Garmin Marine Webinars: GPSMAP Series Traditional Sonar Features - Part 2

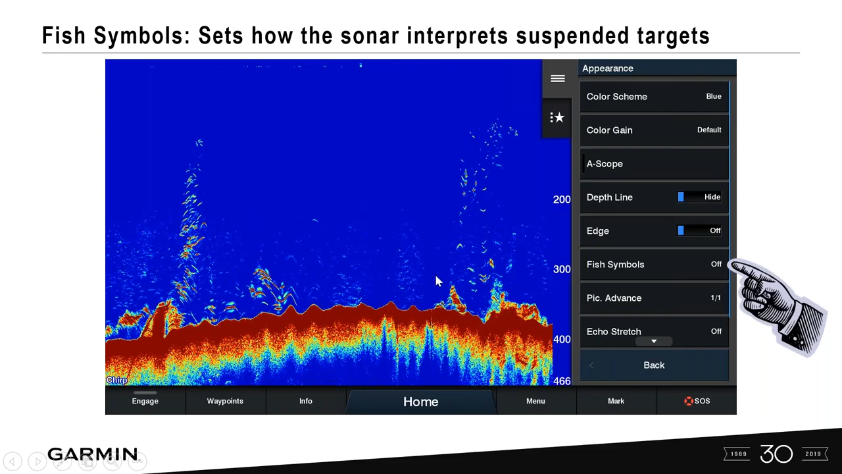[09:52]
You know, I can kind of tell these are smaller bait fish. Right there, that's a really good sized fish holding close to the bottom. But you also have that option to come in and turn fish symbols on. So with that, this is going to give us either off, which is what it's defaulted to here, or one of four different choices in the fish symbols. So the first one here, this will show a suspended target and the background sonar information. So it's just going to overlay this little fish symbol over these targets that are already here.
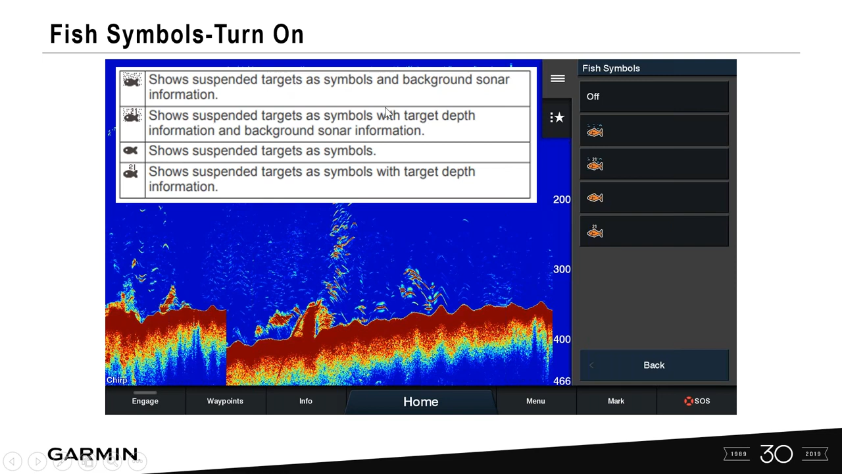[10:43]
You can do it just as the symbols with no numbers. And then you can do it with the symbol and the number with no background sonar information. So let's take a look and see. We're going to choose this bottom one here. And so it kind of cleans up the screen a little bit. It targets those particular fish or whatever is suspended within that depth range. It gives us a depth. So if we're targeting fish at, you know, 160 to 180 feet, you know, we've got a few kind of holding on there. Maybe the bigger fish are a little bit lower.
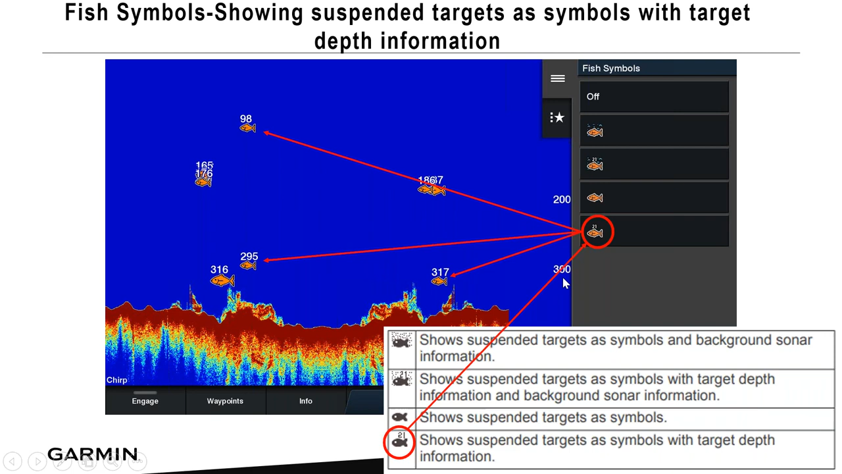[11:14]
So this allows us to go in and just give us another way to customize the way that we see targets on the screen itself.
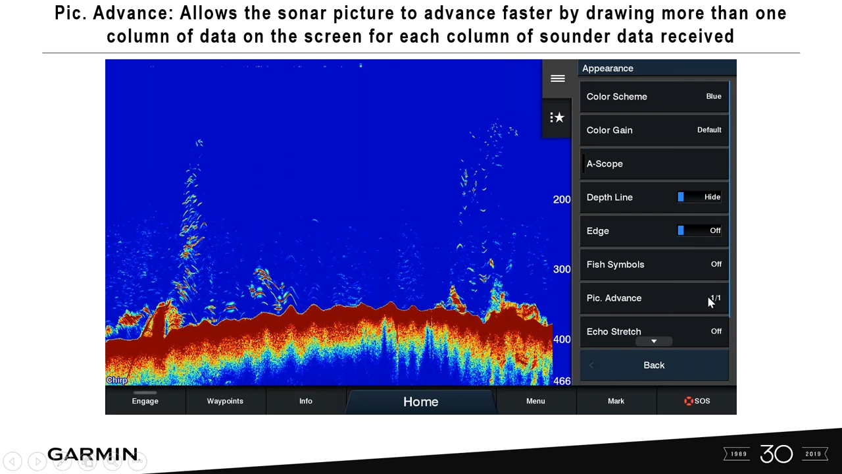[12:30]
But that's still giving us one column of data. Okay. The way we can do this has come down. The picture advances defaulted as one to one. And we can then select one to one, two to one and so forth. This is especially helpful when you're using the sonar in deeper water. Um, because that signal takes so much longer to get back. If you increase it and you can do it all the way up to eight to one, you're, you're getting those returns much faster and be able to paint that screen a little bit quicker.
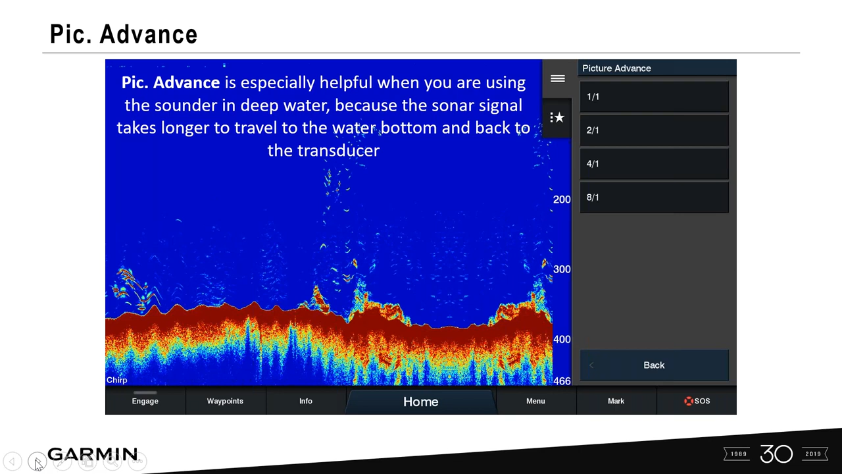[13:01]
Let's say. So let's select the eight to one. And this is actually the screenshot here. So a one to one setting drop one column of information on the screen per sound or return. Two to one draws two and so forth. And this is eight to one. So deeper water, I might want this screen to advance from right to left quicker. You notice that my arches or chevrons are elongated or kind of stretched out a little bit.
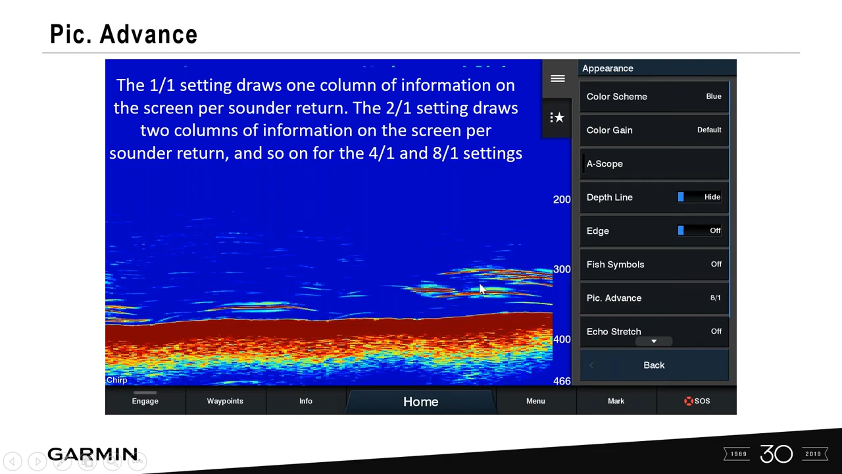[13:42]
But I'm getting that information back, you know, eight times faster when we're actually doing this picture advance. So very beneficial. Kind of my go to here when fishing in deeper water. Echo stretch.
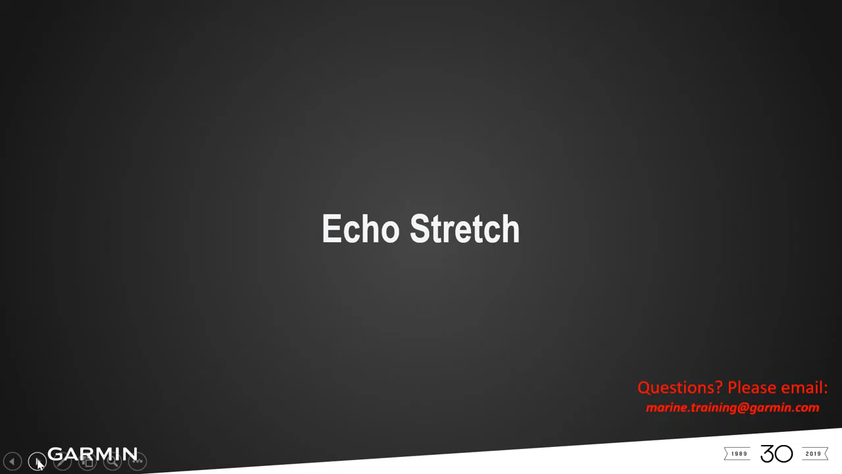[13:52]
This is very important too. And we've talked about a little bit in the color game, but echo stretch is our next selection here under picture advance. And this adjusts the size of the echoes. Okay, so this is just determining when we're doing the echo stretch, not for fish symbols, but for the echo stretch.
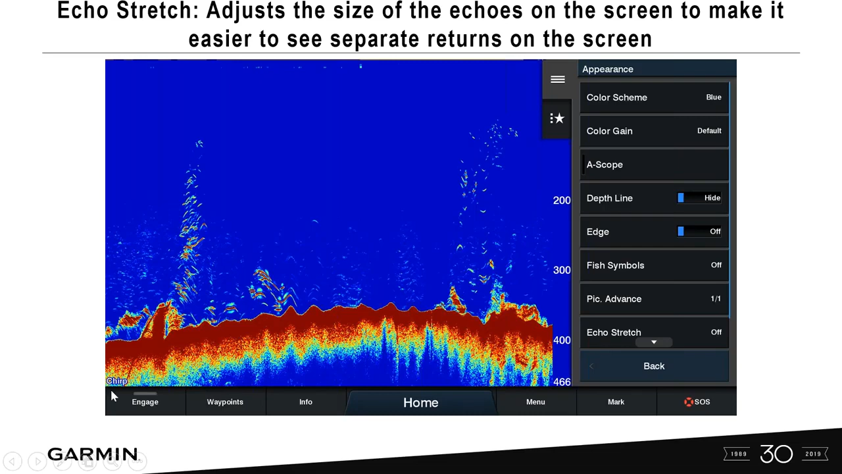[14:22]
We want to be able to see those a little bit more predominantly on the screen. And how do we do that? Or what have we seen done that works out really well? So let's select echo stretch and increase that to a plus two. What we found, and this can vary, this can vary in your, you know, the type of water that you're fishing, fresh or saltwater. But if you feel that you're not seeing these arches or chevrons as well as you should, increase the echo stretch to a plus two, just to start with.
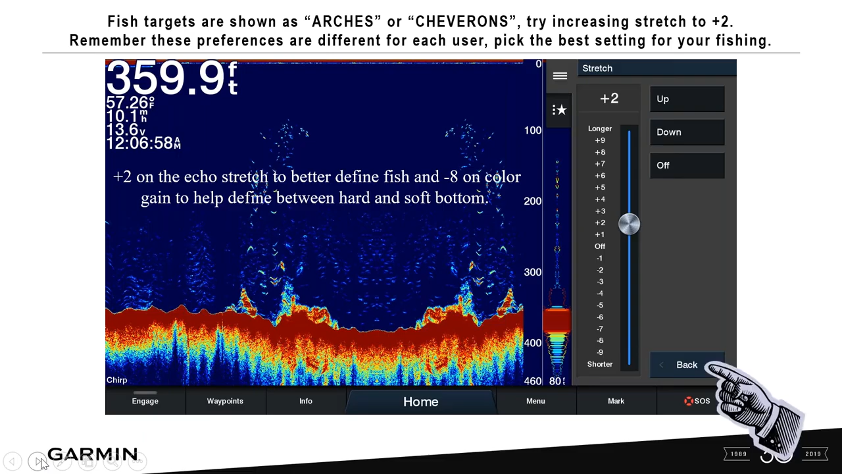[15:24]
On screen: depth 359.9 ft
And then minus eight, your color game is going to help define between hard and soft bottom. Alarms. We have quite a few different alarms. Now this is dependent upon your transducer.
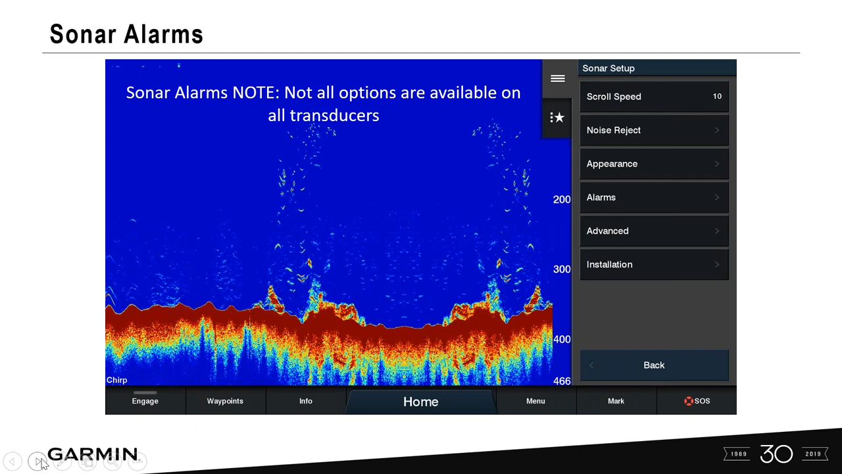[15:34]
So just keep that in mind. Under sonar setup, let's go ahead and select alarms. You notice here we have from shallow water, deep water, front view alarm. What is front view? Well, if you have our Panoptix PS 51, that's a through hole forward facing sonar for collision avoidance, this is where you can turn an alarm on to maybe give you shallow water alerts in front of your vessel.